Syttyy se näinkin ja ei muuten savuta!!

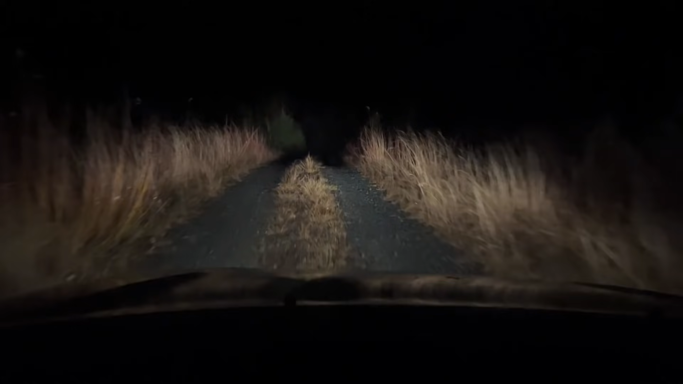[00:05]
onkin vähän erilainen reissu nyt tulossa. Autolla ollaan liikenteessä ja tämmöisellä pienellä metsäautotiellä. Kahataan selvitäänkö perille. Korolalla mennä.